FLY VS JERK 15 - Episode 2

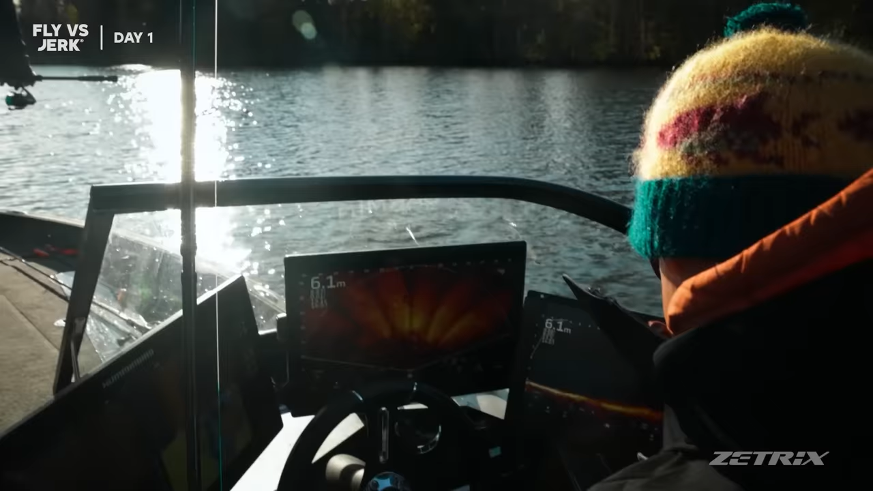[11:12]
On screen: depth 6.1 m
But as you already know, today it's not allowed to fish while using the live sonar.
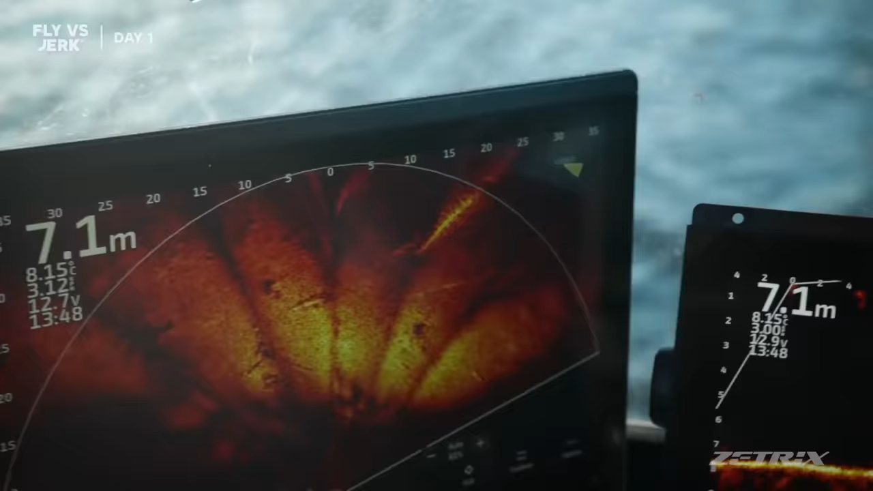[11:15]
On screen: depth 7.1 m, water 8.15°C
Perspective, we can easily see logs. It's wooden, some wooden logs.
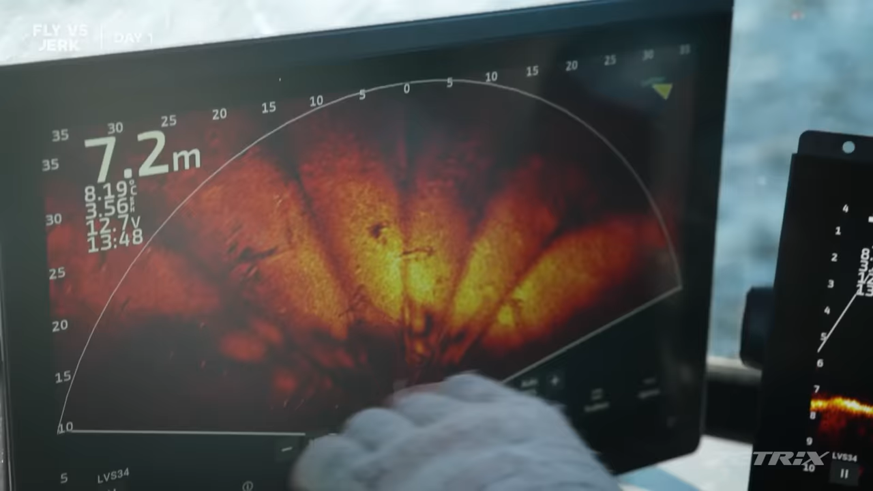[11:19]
On screen: depth 7.2 m, water 8.19°C
Here is some bait fish, some stones, and
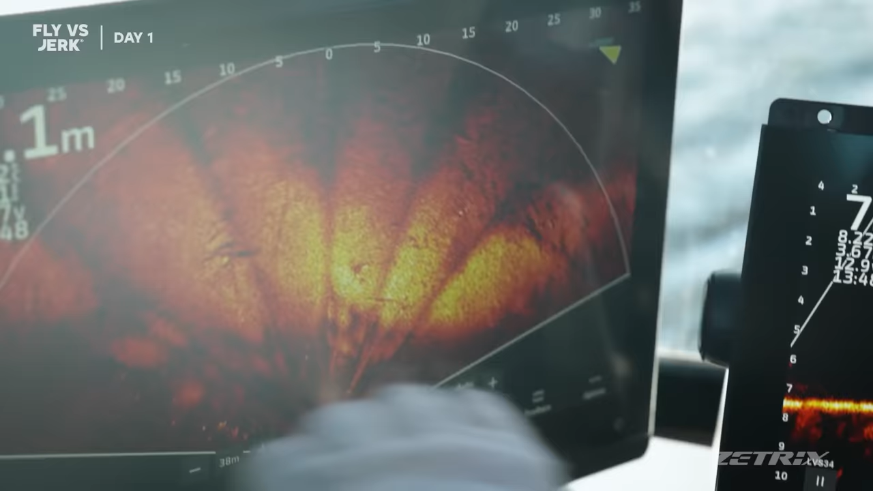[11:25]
yeah, fish, when you see the pike, it differs. Also, all the time I move the transducer,
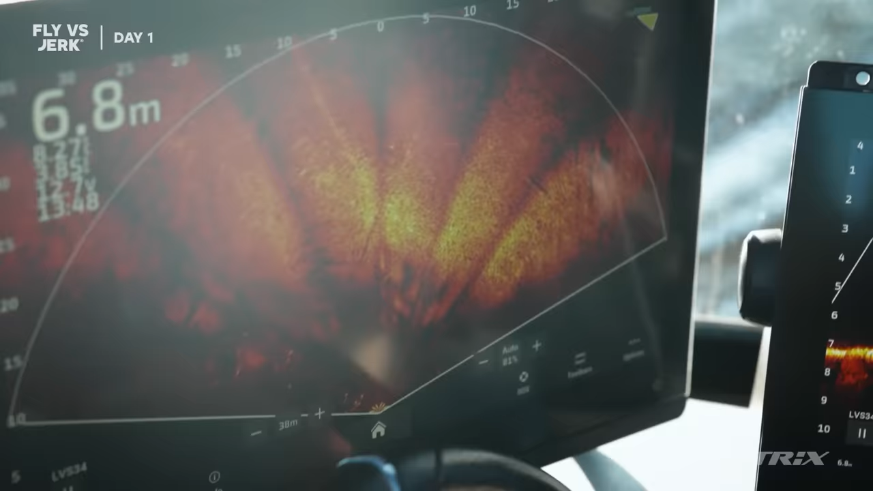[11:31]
On screen: depth 6.8 m
changing the angle, depending on how deep and what kind of bottom we have.
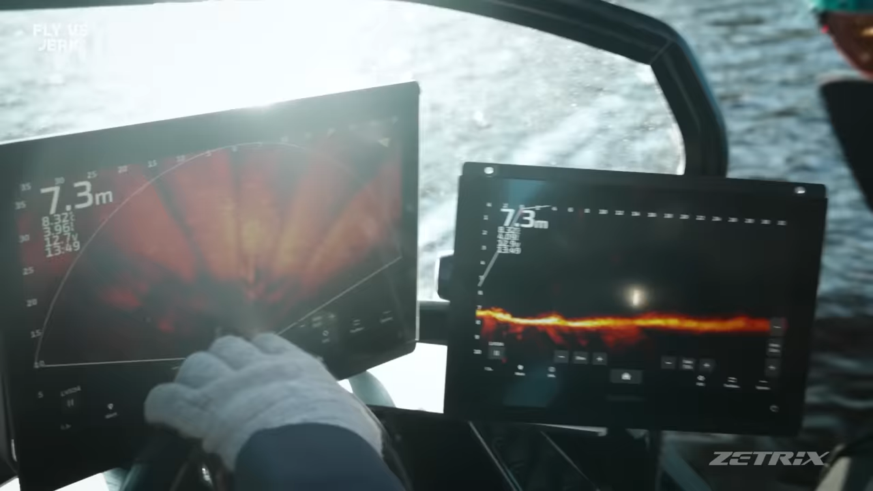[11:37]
On screen: depth 7.3 m
So here, normally first I see fish here, and then I use forward to understand where directly it is.
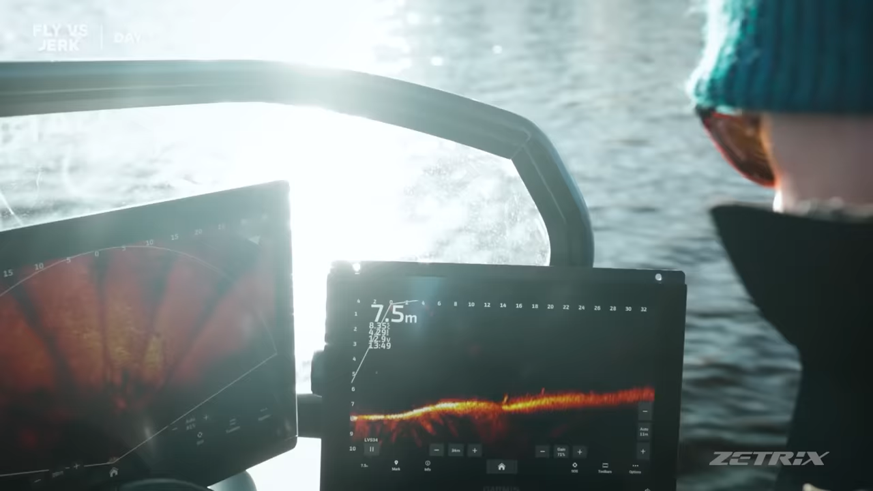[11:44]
On screen: depth 7.5 m
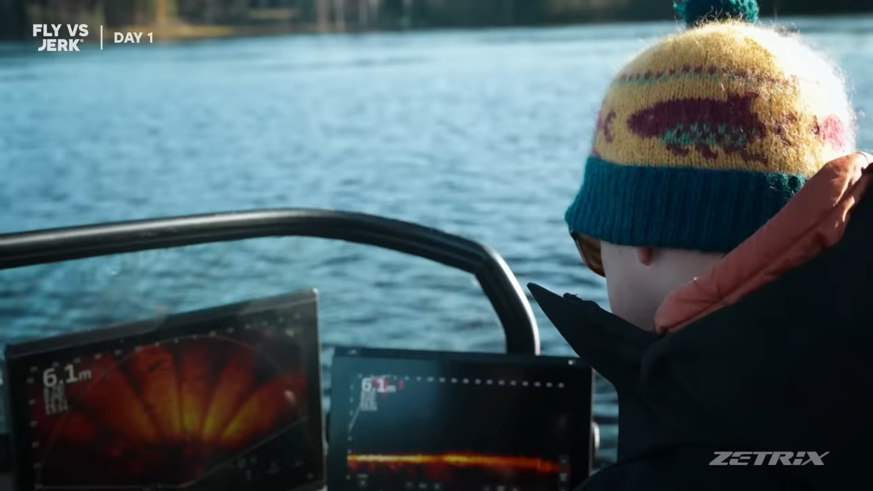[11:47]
On screen: depth 6.1 m
Pretty hard sometimes to watch all the screens at the same time. And now Robert's on the front, he has the same screens and he's checking everything on the front.
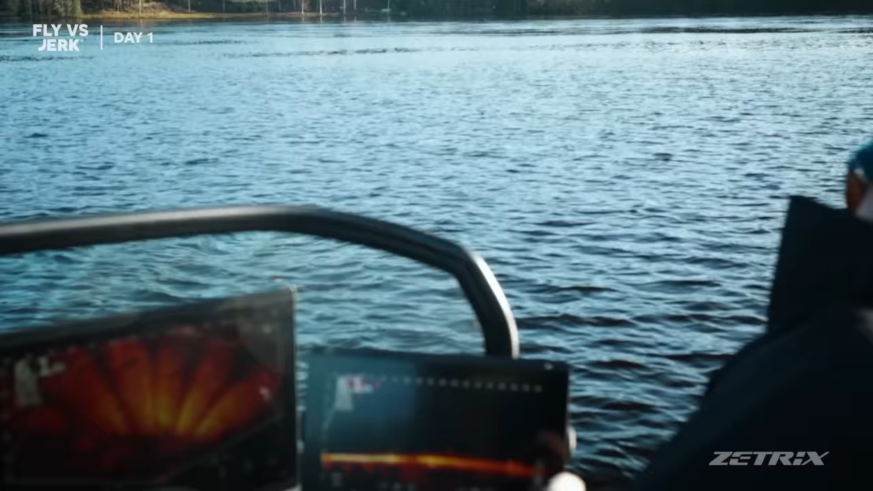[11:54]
Wait, I have to turn off the sonar. Okay, now you can cast.
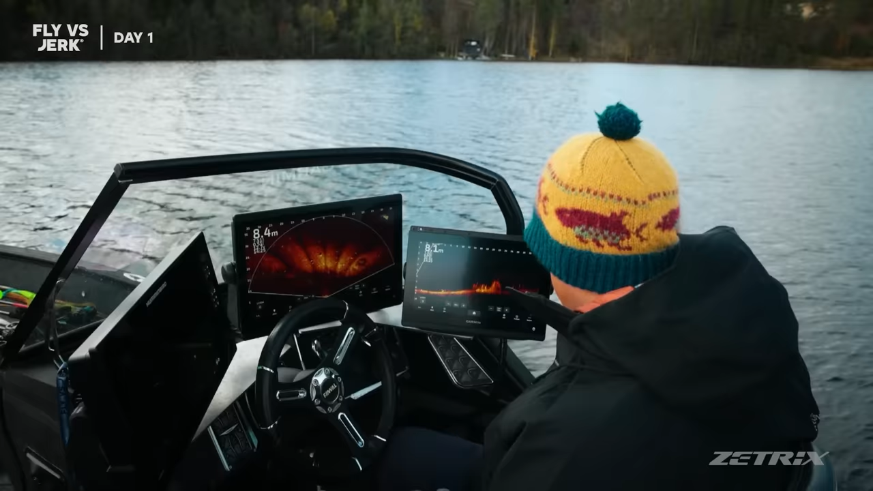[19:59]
Standing there, yeah? Yeah, so we start from that gray building. But wait, don't cast now. And the main spot is over there. Wait, I will turn off.
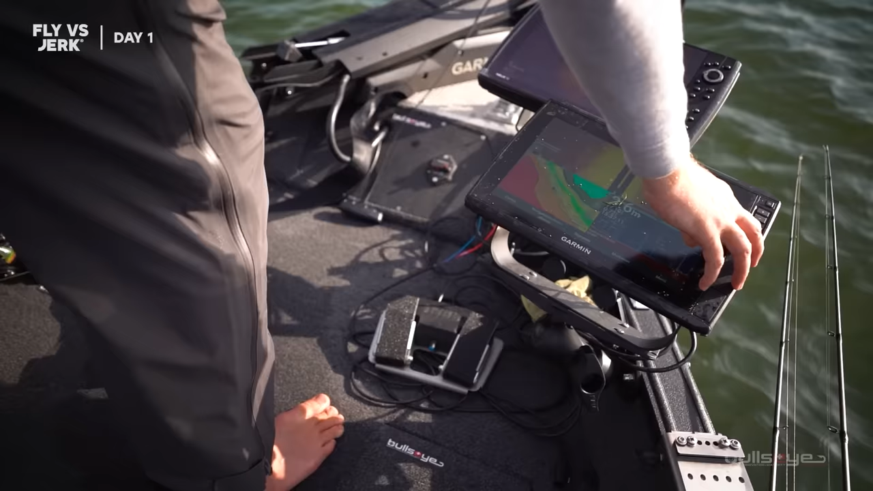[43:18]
We're using some electronics for this,